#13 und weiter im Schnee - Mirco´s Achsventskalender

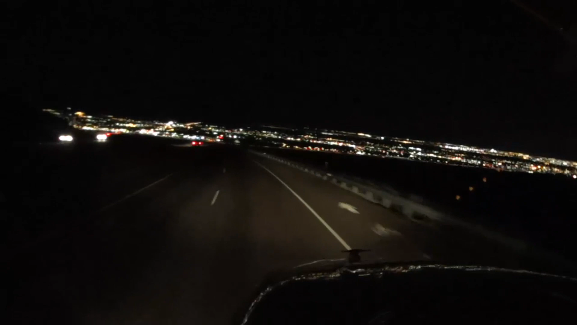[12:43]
El Paso liegt mir zu Füßen. Ich tauche mit 8% Gefälle einen Berg hinab. Edmund quatscht wieder dazwischen. Das ist so genial hier. Woohoo.